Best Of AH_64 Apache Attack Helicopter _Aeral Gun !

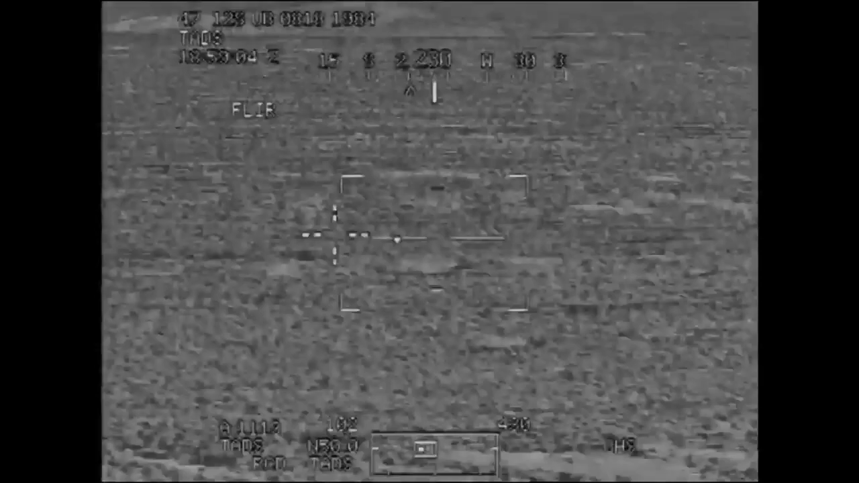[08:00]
Hitman 1, notional friendlies, troops in contact at this time. The Alpha 3 Company.
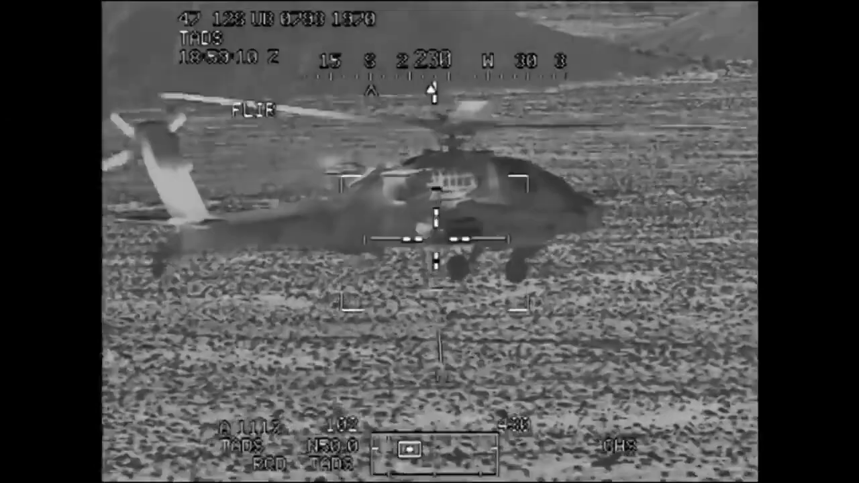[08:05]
Friendly grid, uniform Bravo
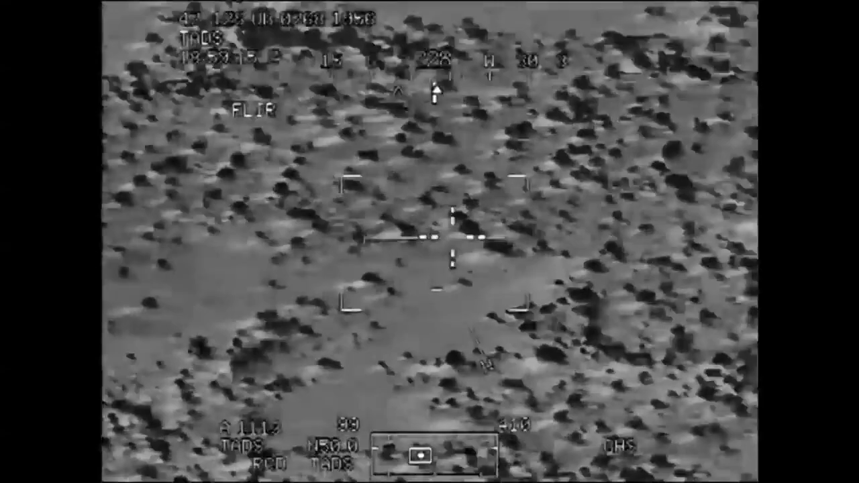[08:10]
055140. MA1 copies, troops in contact
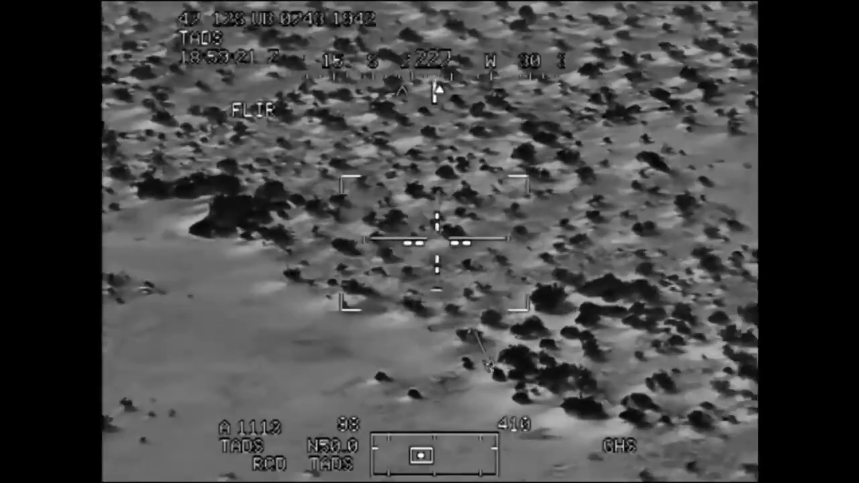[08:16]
055140. MA1, I'm looking at a, looks like the Ox airfield. I am contact with the, coming at your target, six vehicles just to the east of that triple mountain.
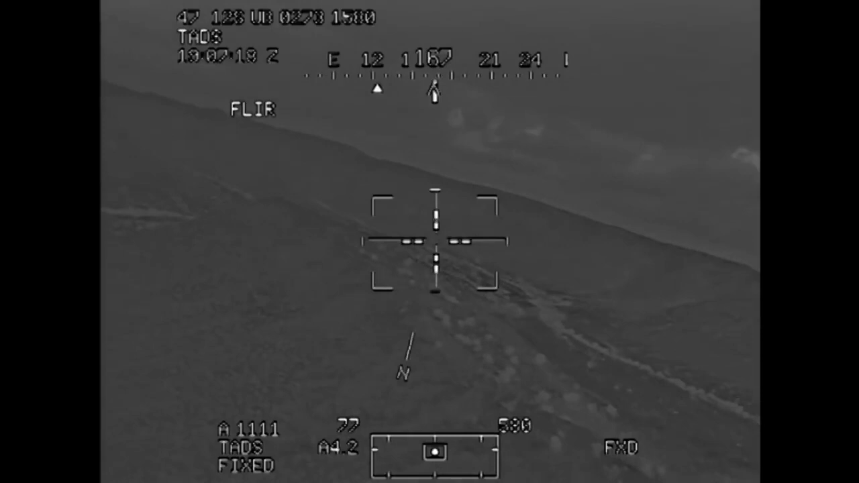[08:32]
Roger, target is inside, I have vehicles inside. Hitman, Darkman, we got positive correlation on the armor. Hitman 1, copies all.
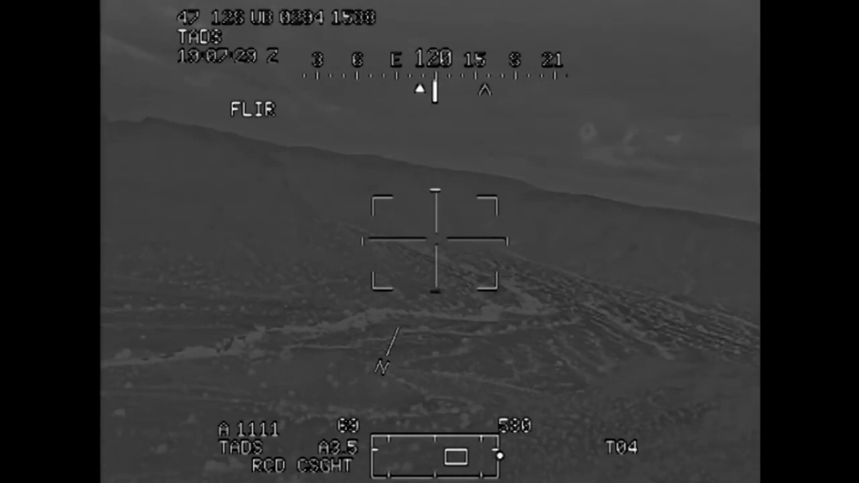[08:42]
Big Iron, call commencing engagement. Engagement complete. You are cleared to engage from minute 7 to minute 17.
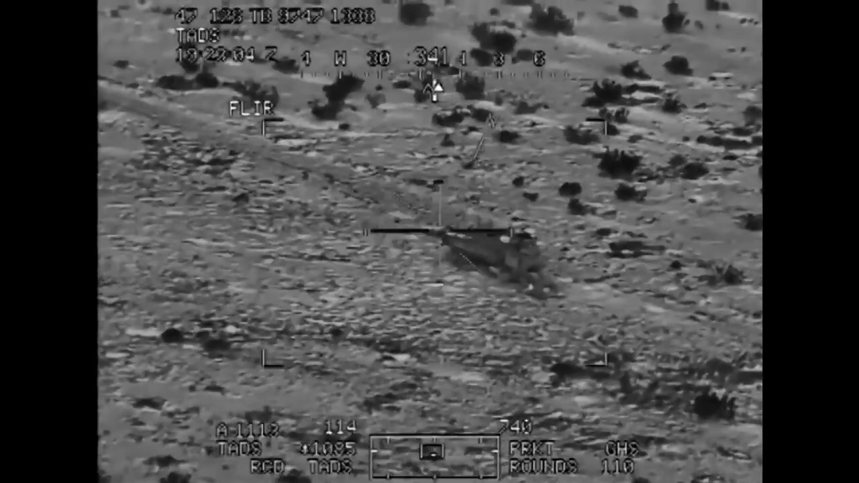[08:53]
Altitude low.
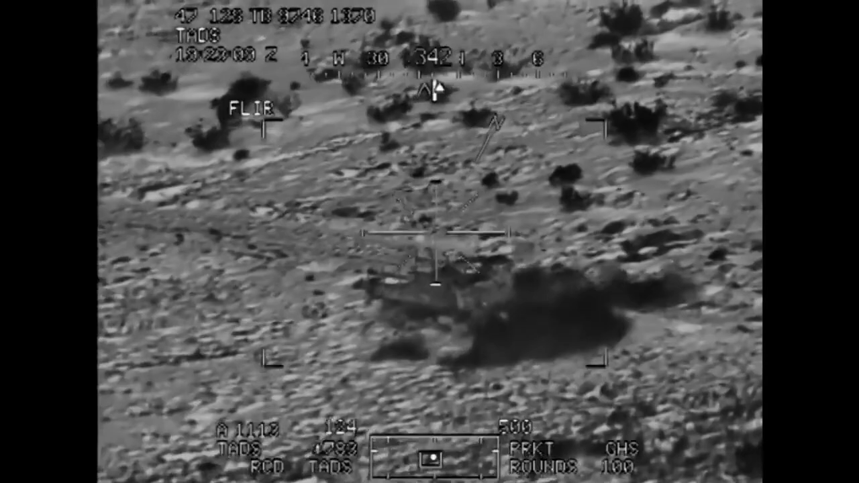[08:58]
Altitude low. My geometry wasn't good for a rocket.
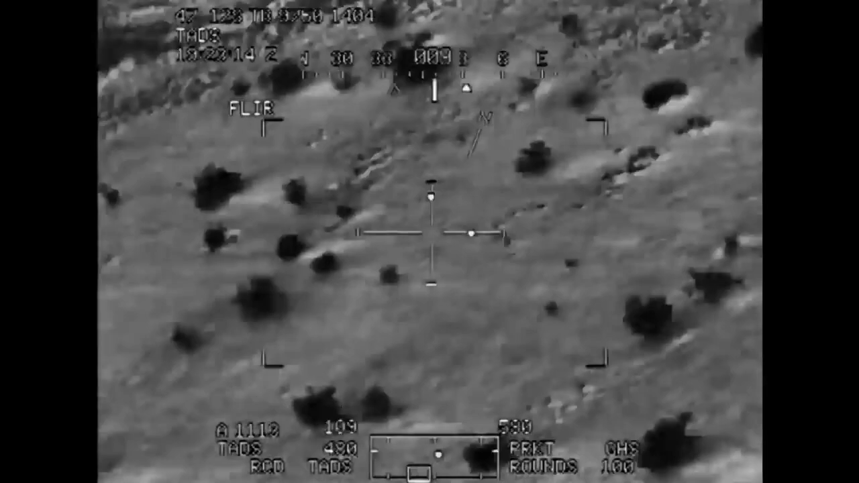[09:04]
Roger, I got you in sight. And we'll be coming in down here in just a moment. Copy.
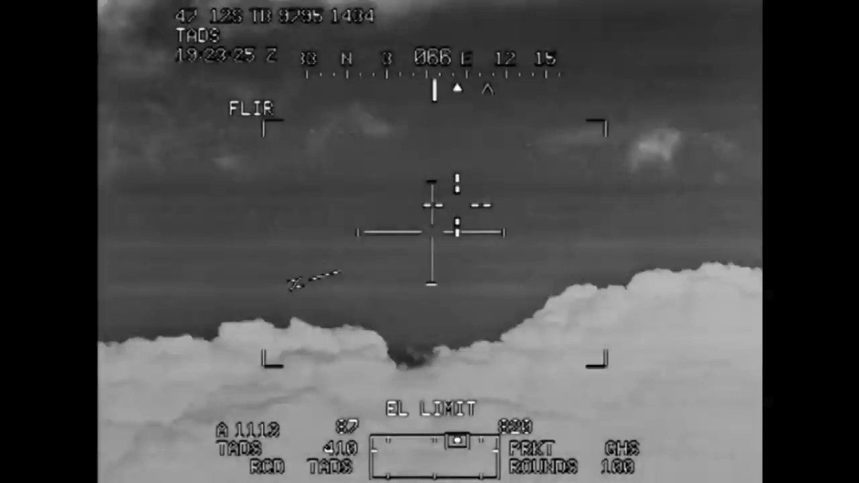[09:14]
Yeah, 16, 1 o'clock high.
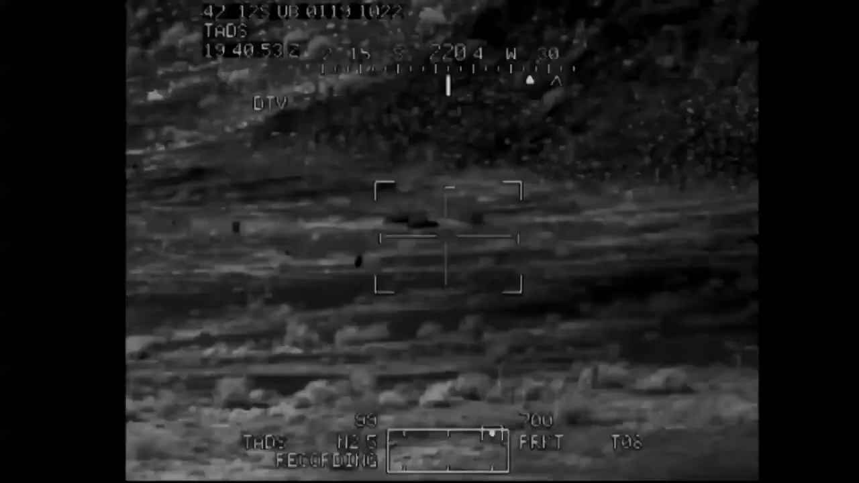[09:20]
Visual. Our visual friendly tally target at this time. Okay, copy.
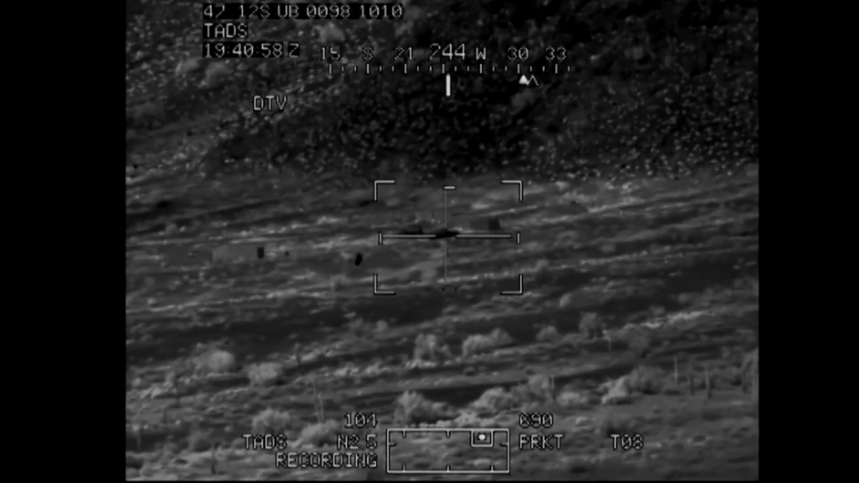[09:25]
And you got the squared out area to the north of the airfield?
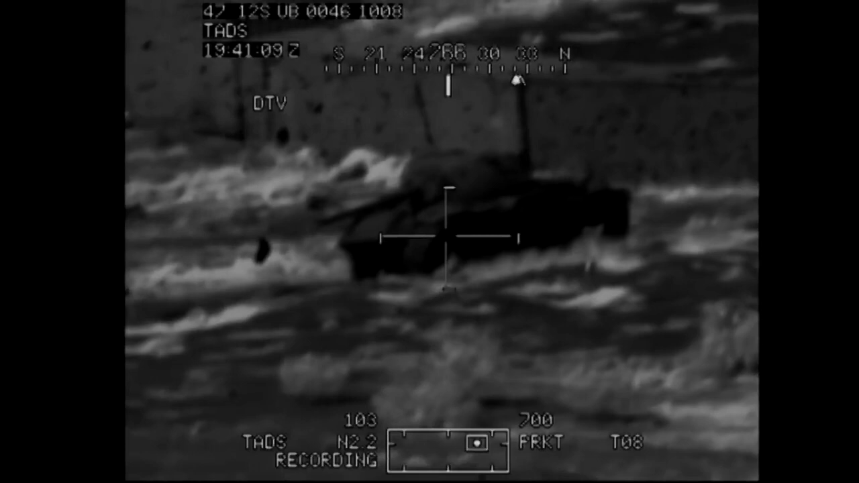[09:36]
And affirmative for power. There you go.
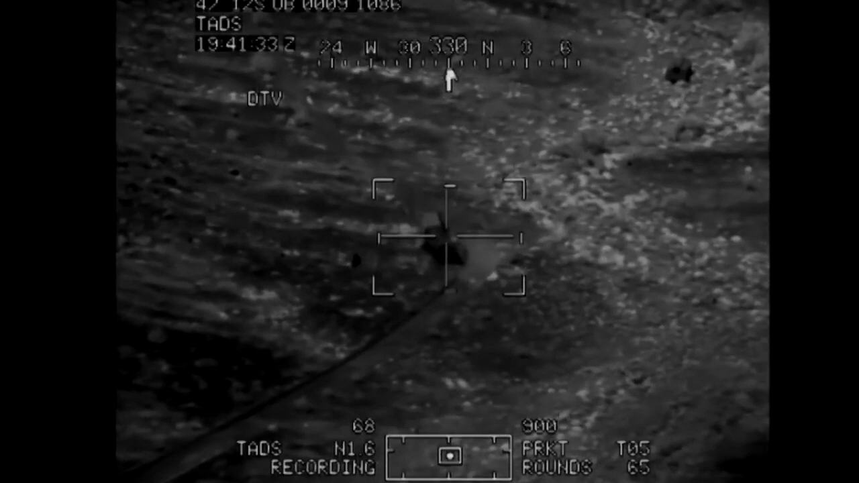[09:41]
It's running north south tan in color. I used an ATV. No, that's fine.
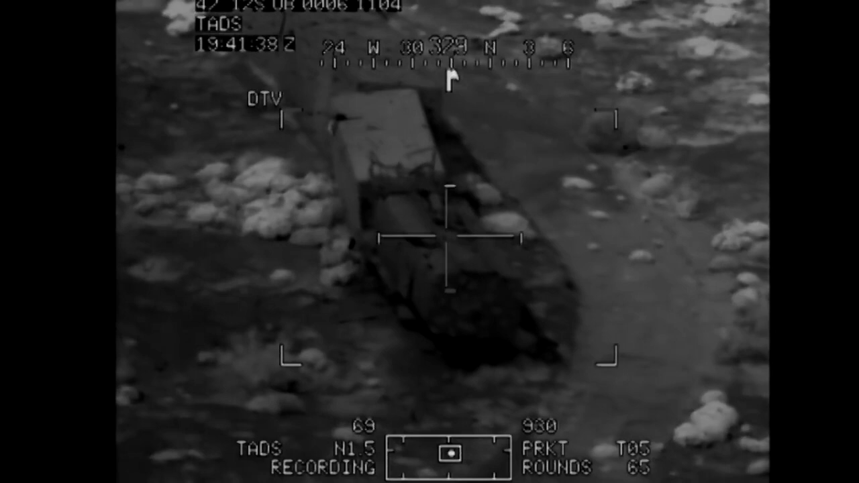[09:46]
Use ATV, but you gotta. Sometimes you gotta step out a little bit. All right, we're at 300. The north center.
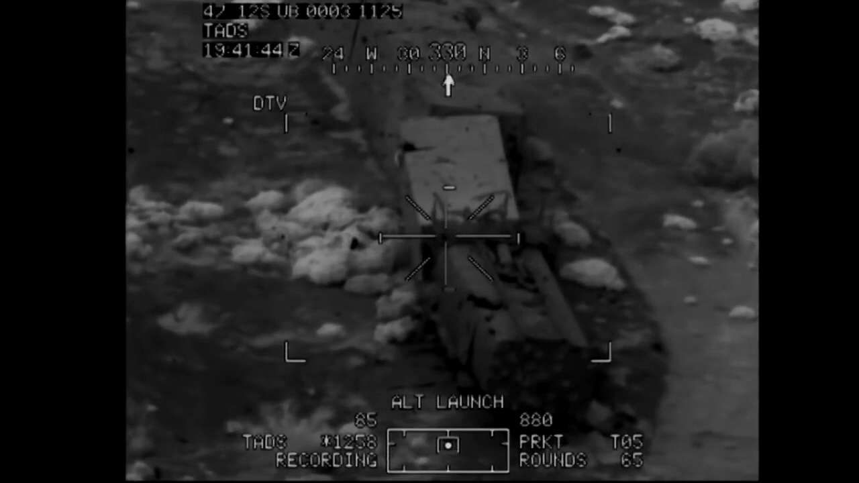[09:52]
They're kind of black looking outside. They look like. And firing. Go ahead. Do it again.
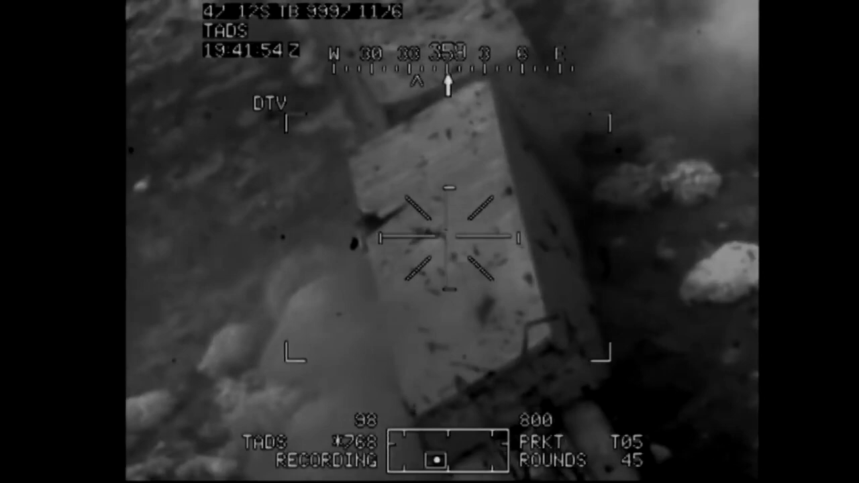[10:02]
Okay. Please, you're clear to engage for minute 4-2 to 5-2. 4-2 to 5-2.